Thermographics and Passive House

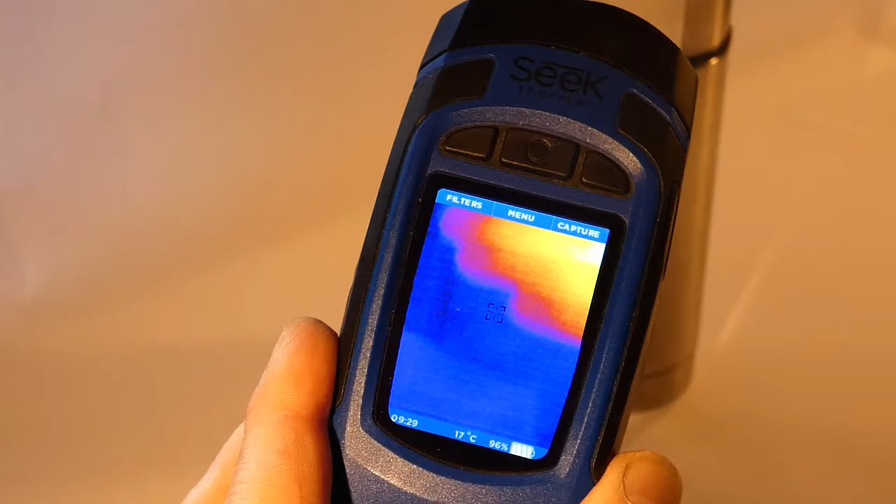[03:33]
On screen: spot 17°C
Yes, yes it can see my hand as being a rather warm thing.
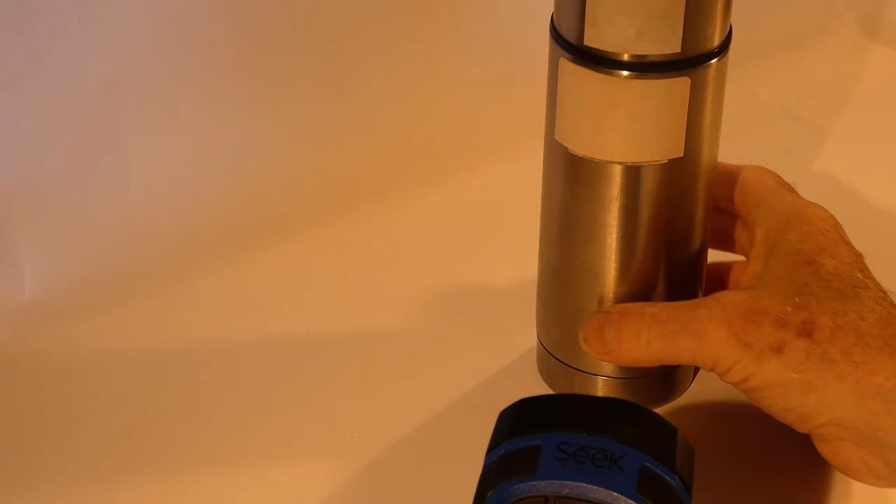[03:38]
Let's point it at this thermos flask which now has a
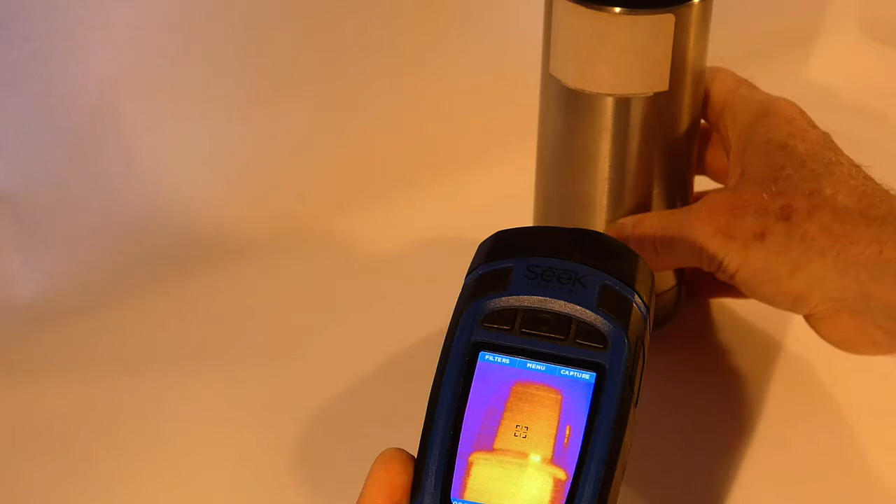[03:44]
combination of shiny metal and the paper
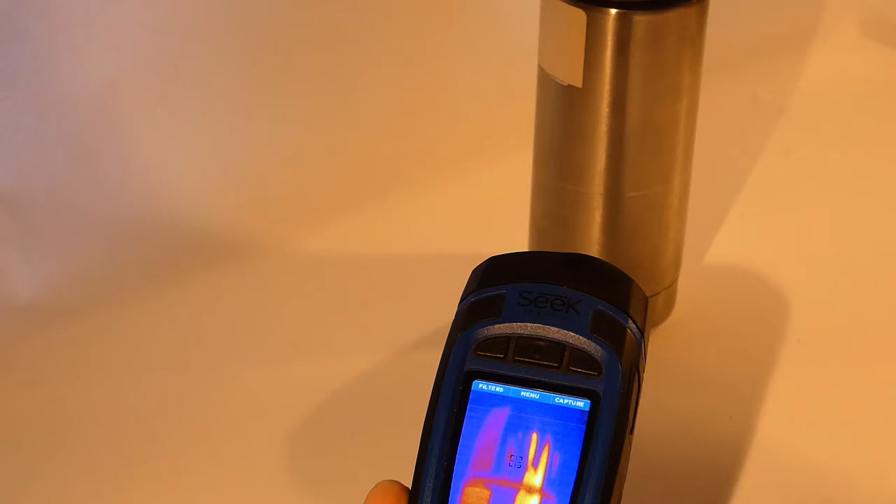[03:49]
covering. And you can see that it's picking up the
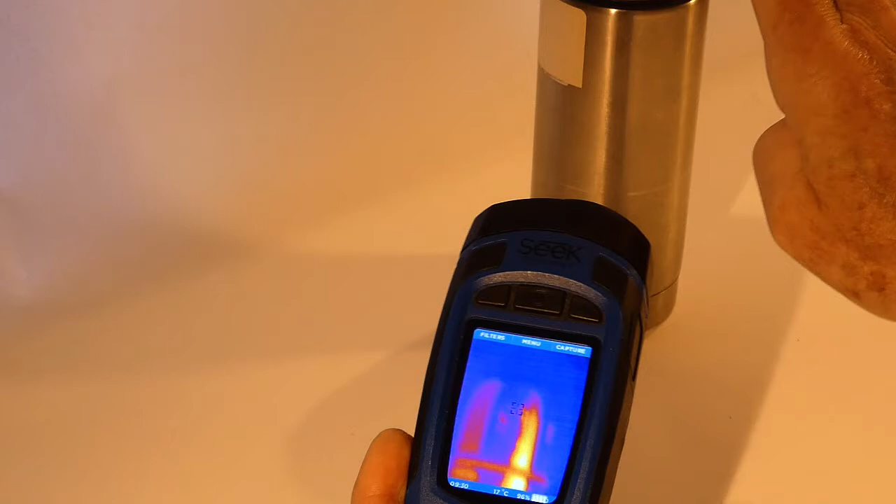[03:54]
reflection of my hand on the side as it goes.
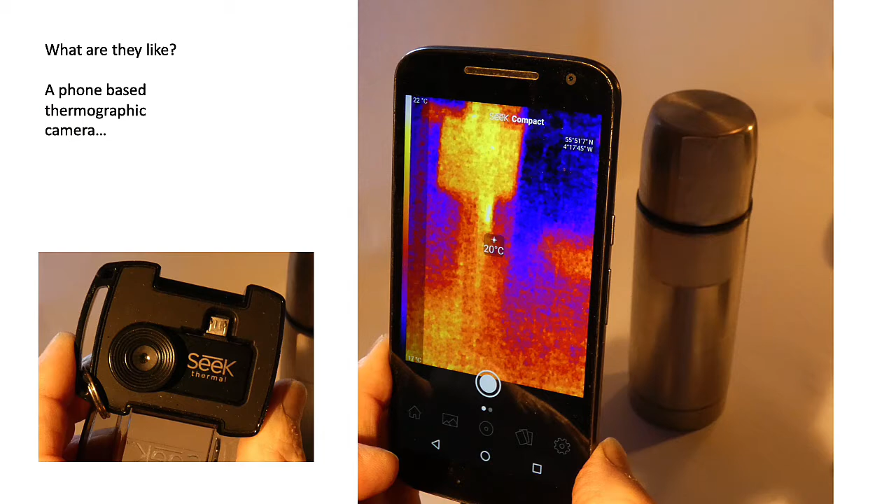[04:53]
There are also thermographic cameras that connect to a phone. Here's an example of that.
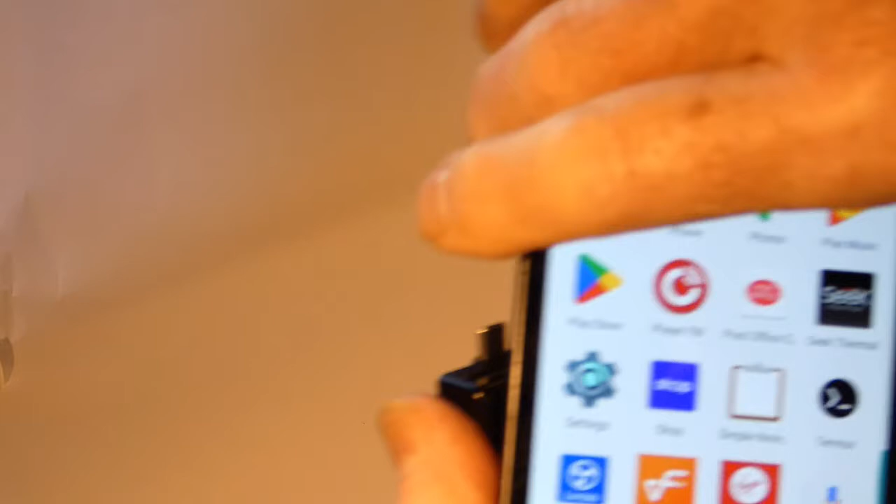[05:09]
So there's the unit
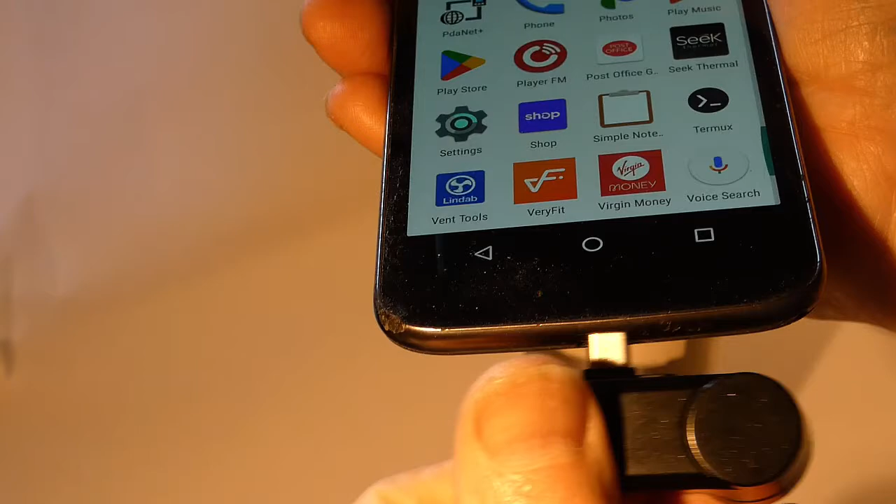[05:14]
and there'll be some software on on the phone that will run that. We plug it in.
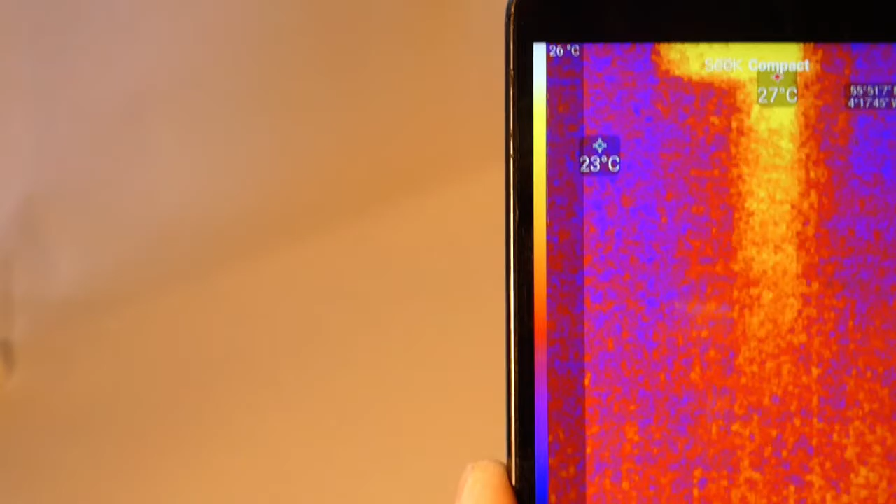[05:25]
On screen: spot 23°C, scale top 26°C
The software starts up and then it registers.
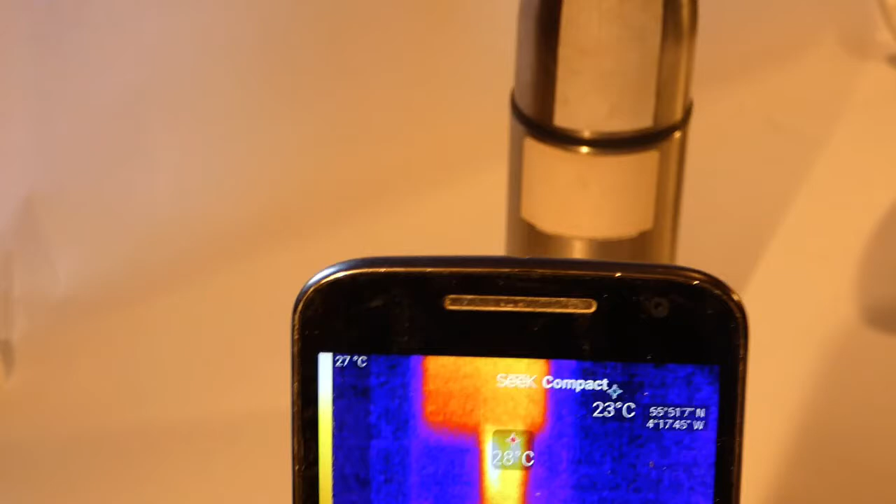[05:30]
On screen: spot 28°C, scale top 27°C
Now in this case you see a slightly different interface from the standalone unit.
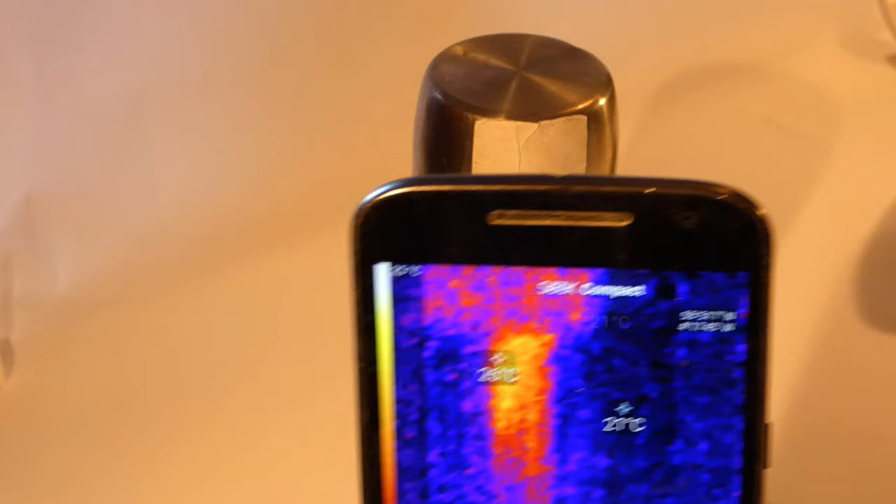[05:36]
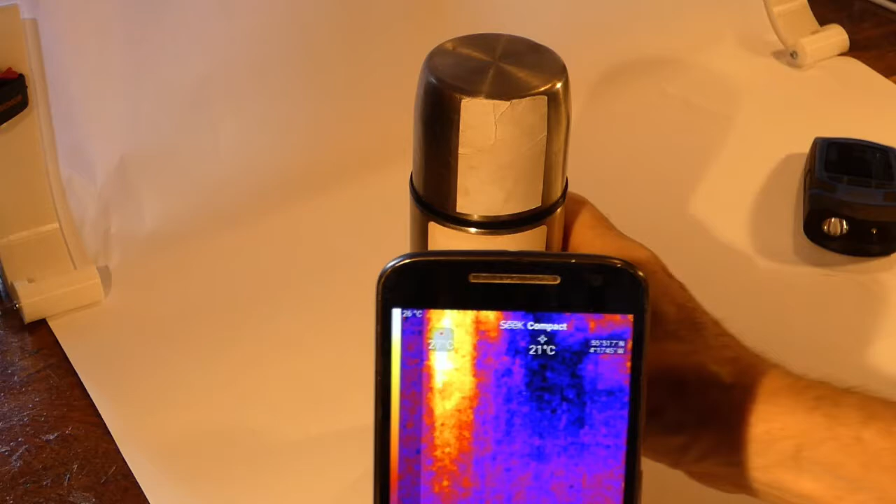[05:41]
On screen: spot 21°C
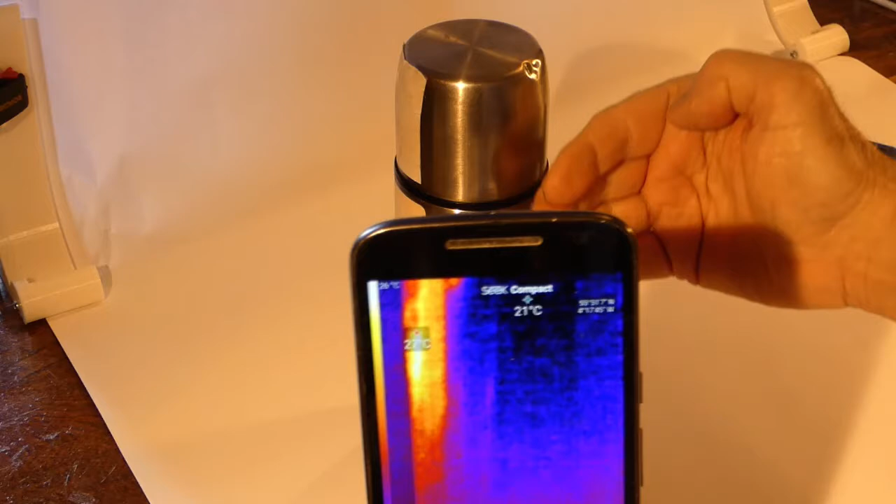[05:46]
On screen: spot 21°C
In this case we're getting a plus and minus of the maximum minimum being recorded on there.
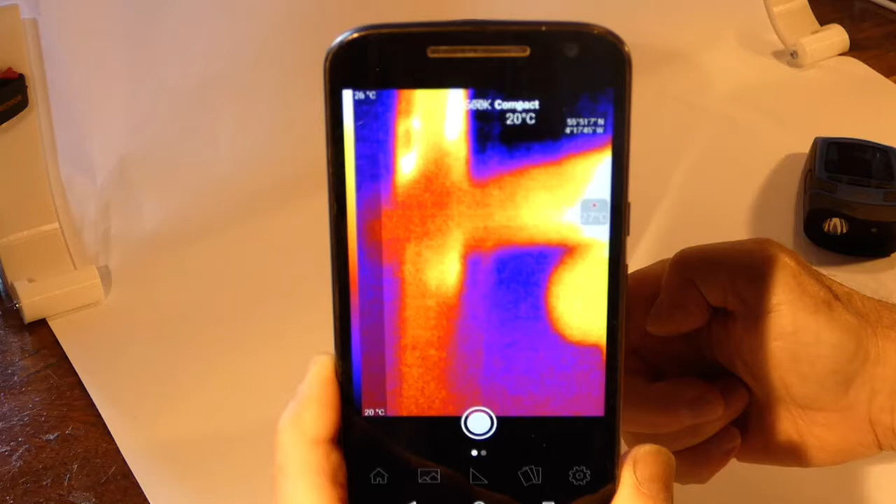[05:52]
On screen: scale top 26°C, scale bottom 20°C
And of course we can still see the reflection of an adjacent warm body on that metal.
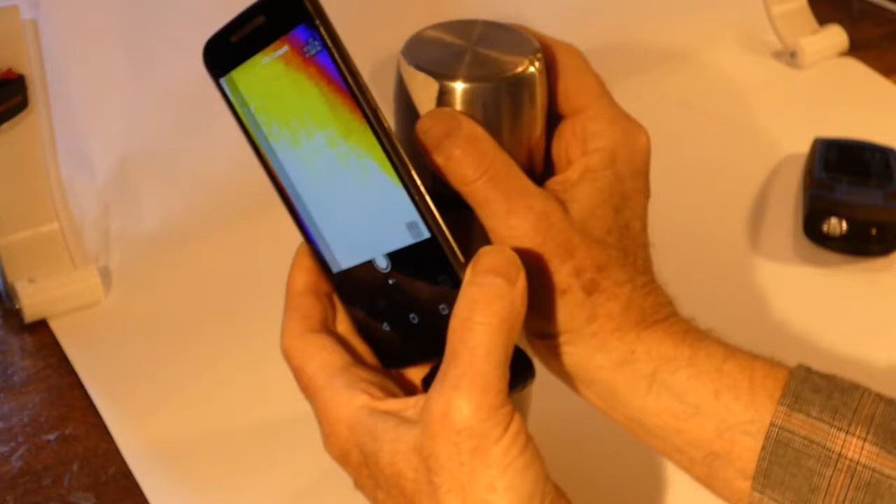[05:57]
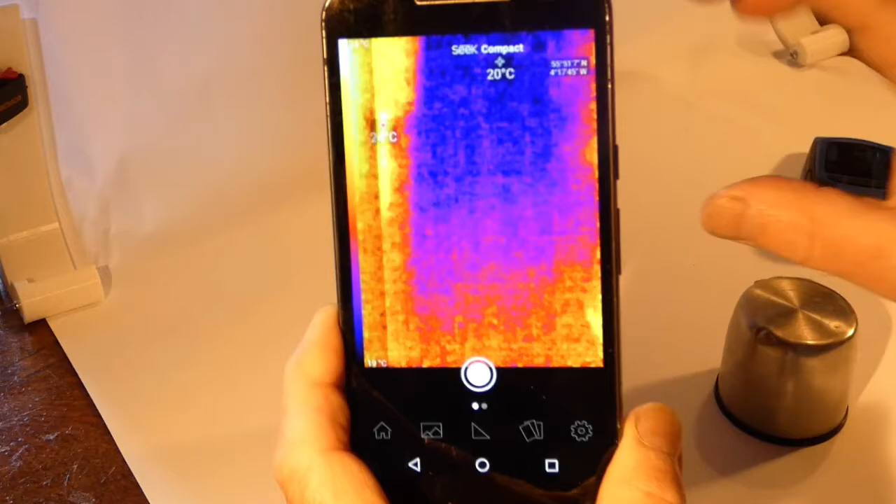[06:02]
On screen: spot 20°C
And again we get the same
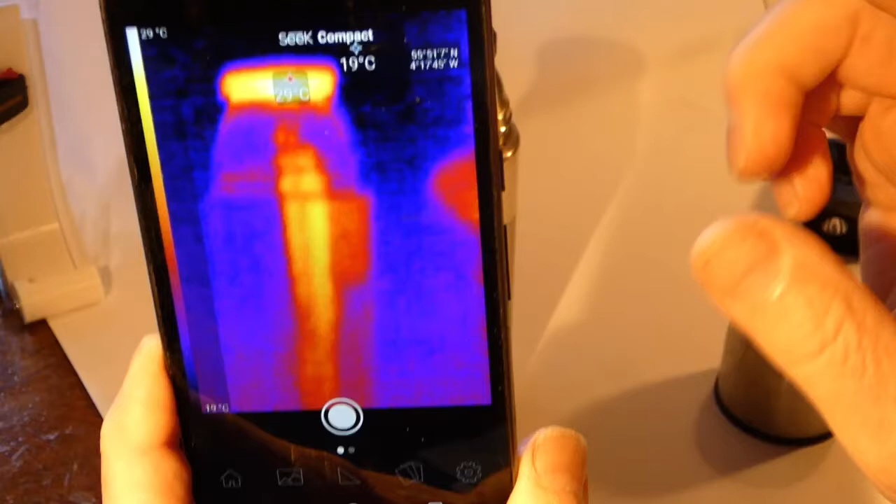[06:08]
information related to the thermal bridge at that cap.
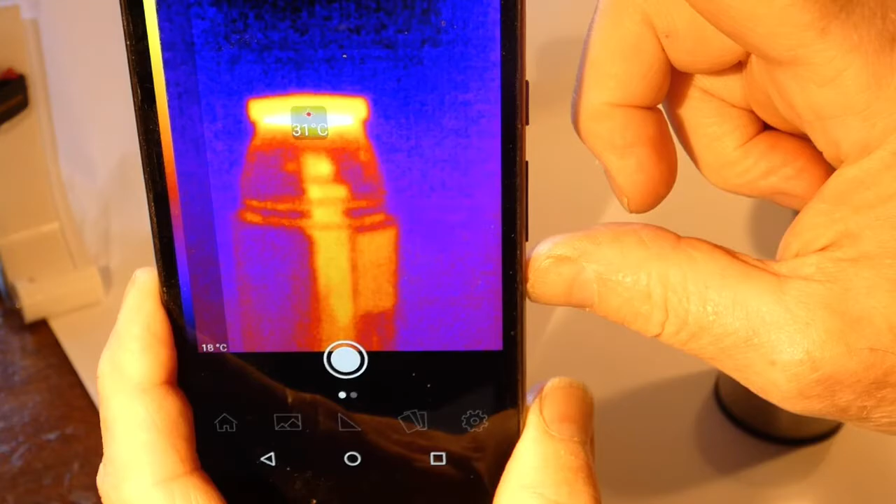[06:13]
On screen: spot 31°C, scale bottom 18°C
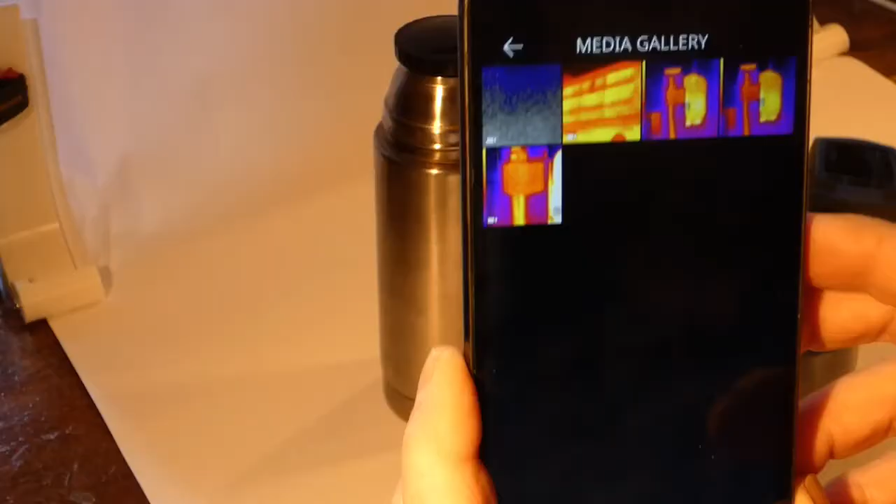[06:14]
And if we can also of course look back at previous
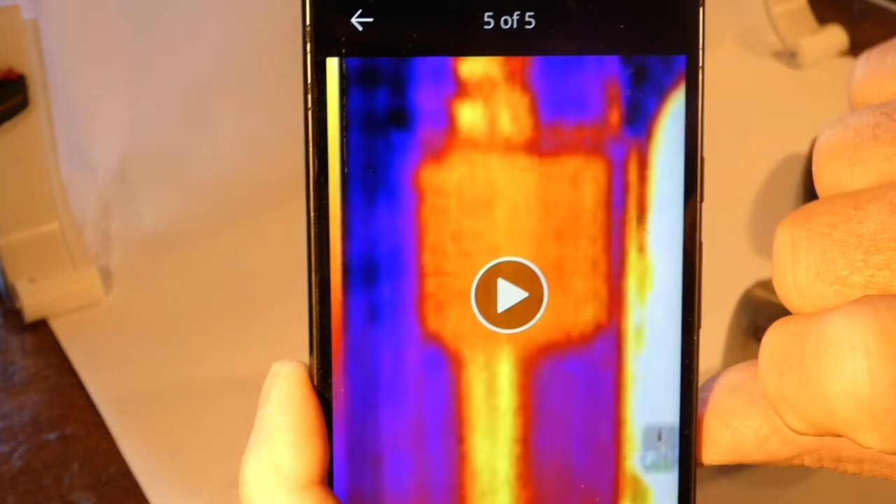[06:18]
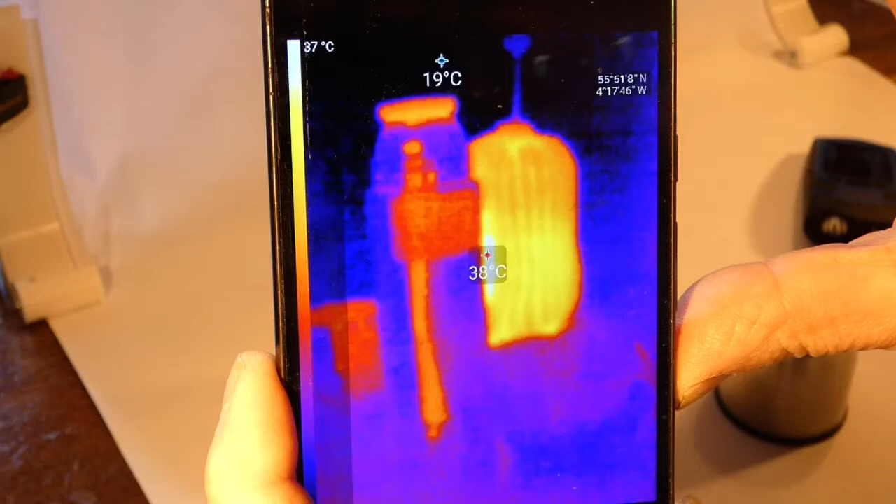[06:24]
On screen: scale top 37°C
sessions that we've had with a thermographic camera.